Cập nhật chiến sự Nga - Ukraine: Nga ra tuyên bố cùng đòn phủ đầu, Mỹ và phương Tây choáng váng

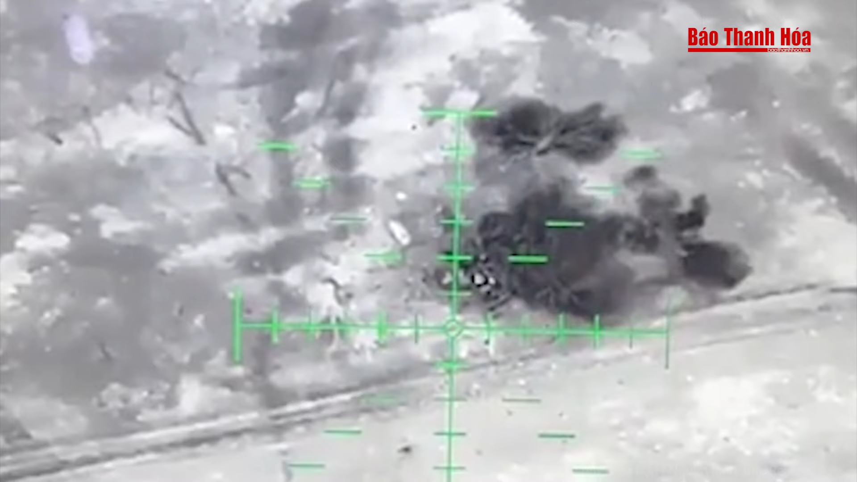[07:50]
Đoạn cuối video cho thấy, gara bốc cháy dữ dội và tuôn khói đen dày đặc. Ông Sternenko cho biết, loạt đòn đánh của drone Ukraine đã thiêu dụng gara và phá hủy tổ hợp phòng không OSHA.
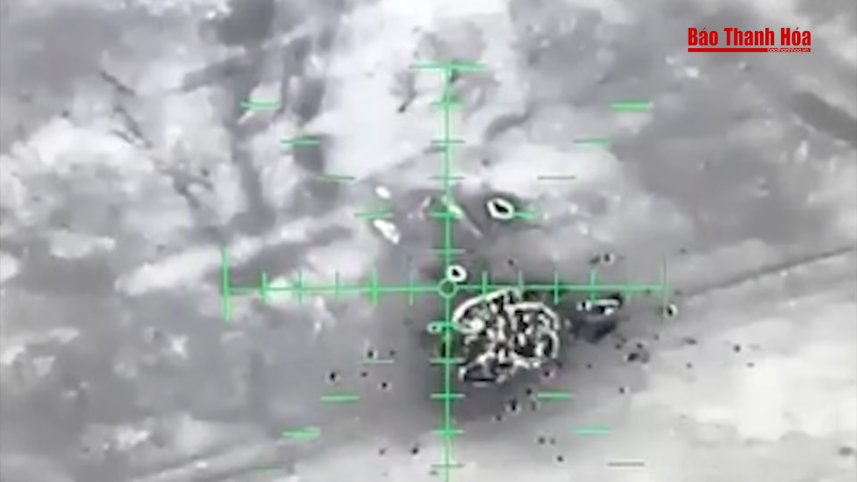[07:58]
Đây không phải lần đầu tiên Ukraine triển khai máy bay không người lái tập kích khí tài hạng nặng Nga khi chúng được cất trong nhà kho.